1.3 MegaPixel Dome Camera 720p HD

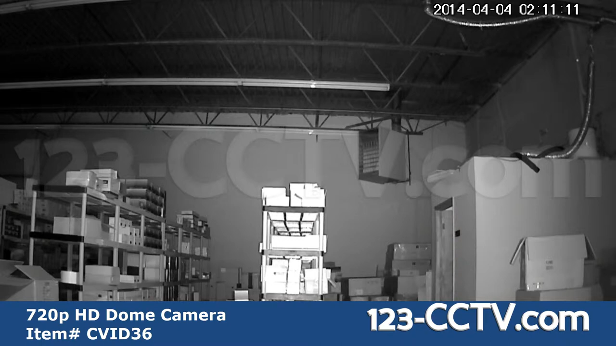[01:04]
from the camera here is the BNC video output DC